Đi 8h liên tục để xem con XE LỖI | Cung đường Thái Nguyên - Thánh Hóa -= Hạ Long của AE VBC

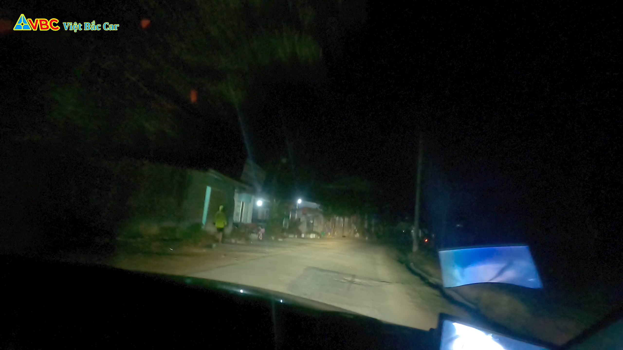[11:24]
Đây khoảng tầm 200 mét nữa. Anh quay về trước đi, có thằng em dùng ngắm á. Cái đèn nhà sân sáng á. À, đây đó, gì? Đó, trước mặt đó. Đây gì? Đây à? Đó, con xe một đi đó. Đó, đây gì? Thằng em tên gì? Đây, nó đây. Đây, em.
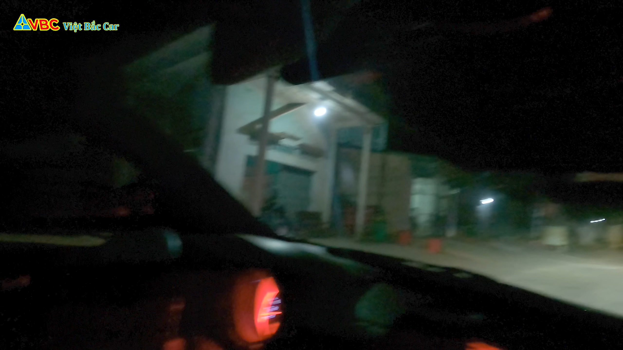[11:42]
Đúng rồi. Đi ra okay, em đi vào trước đi. Đi về đi nhá, cứ từ từ nhá. Phóng vừa. Rơi bánh rồi đấy.
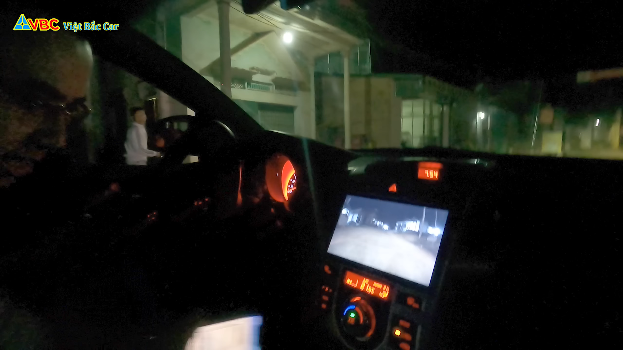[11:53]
Đi ghê cam lùi cam lè rồi đi à
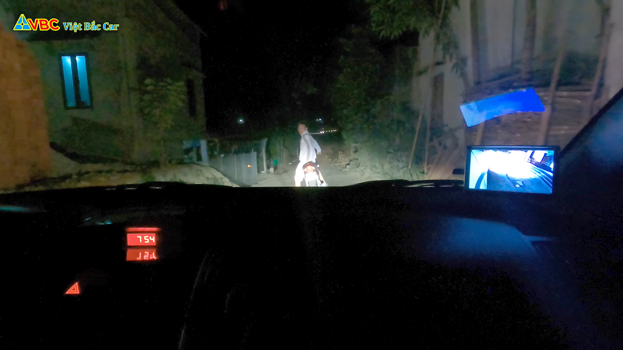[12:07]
đi luôn trong là trong có chỗ tránh trong kia là có cái xe công ở đây đường đấy chỉ có một cái chỗ này thôi đây rất đâu nhiều hết. cây luồng cây tre gì bán đây có cái chạn. Đèn mình sáng quá. Mình là đi từ lúc mấy giờ nhỉ? 12 giờ. Một giờ. Đúng rồi, lúc đấy cả ăn cơm. Rẽ phải xong.